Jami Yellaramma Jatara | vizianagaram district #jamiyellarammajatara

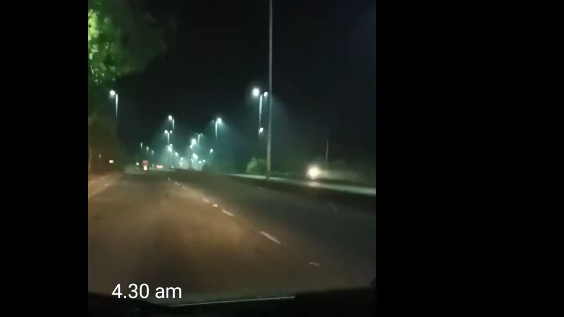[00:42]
In the early 4th of the temple, there is no traffic.